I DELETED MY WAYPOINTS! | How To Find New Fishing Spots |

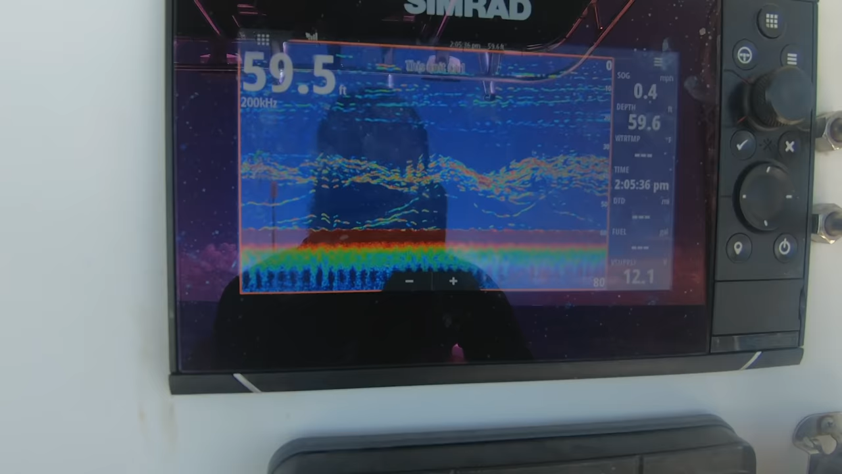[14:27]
Hit two spots. I haven't seen anything at all. Not even a shootable fish. But, I was driving down the reef. I found this giant ball of yellowtail is what it looks like. As I drove by, they kind of shot out towards the surface.
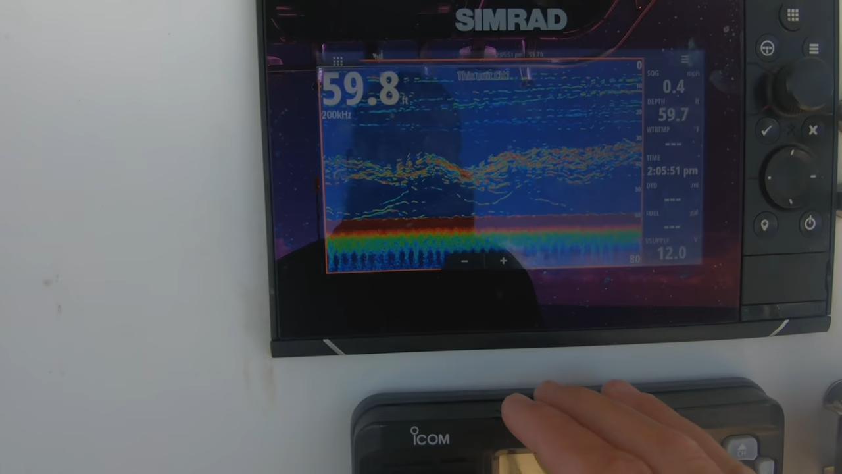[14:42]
So, I threw the anchor and they're kind of sitting under the boat. Which means someone probably fishes this.
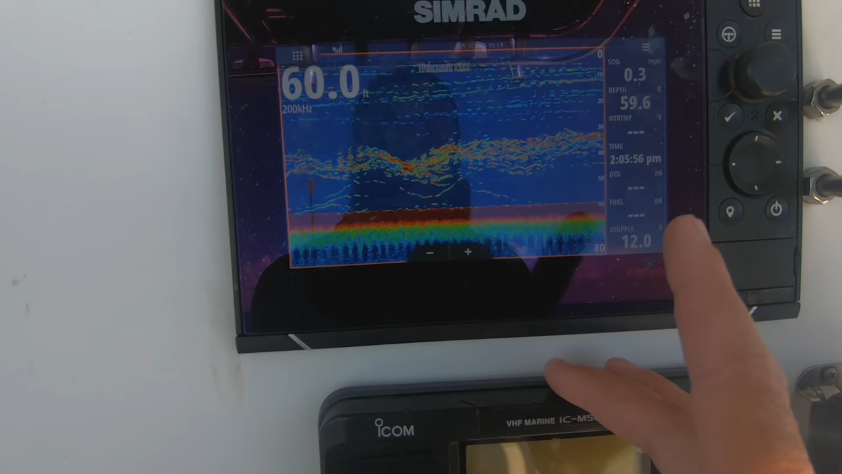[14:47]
But, it looks promising. The bottom's okay. Looks kind of thick. But, as I was driving over, it looked sandy and rocky mixture.
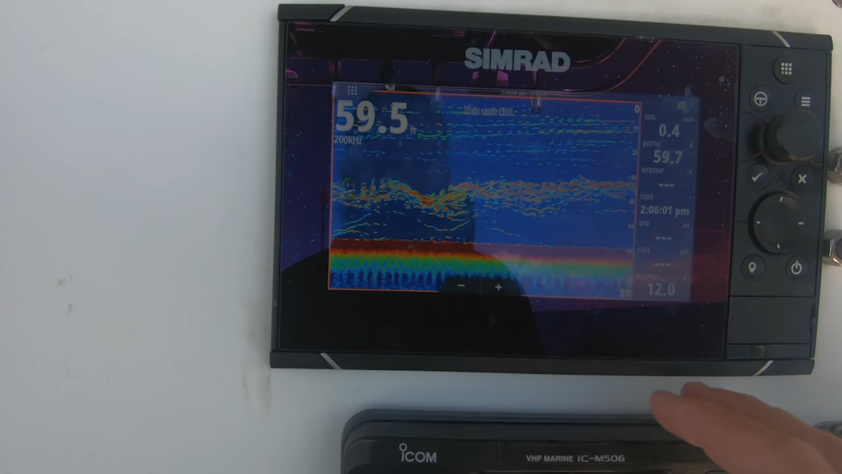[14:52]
But, we're going to get in. I like how this looks.